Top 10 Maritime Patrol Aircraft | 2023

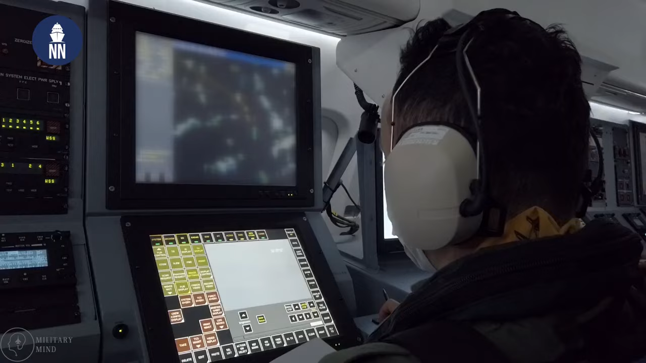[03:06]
Due to its sophisticated tactical observation system and multitude of sensors,
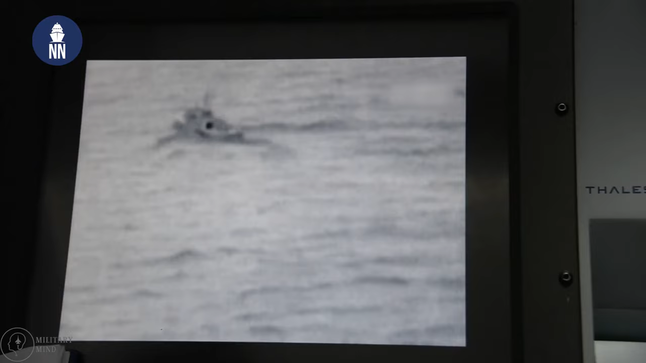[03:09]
the ATR-42 excels at missions including vessel tracking, coastal surveillance, and search and rescue.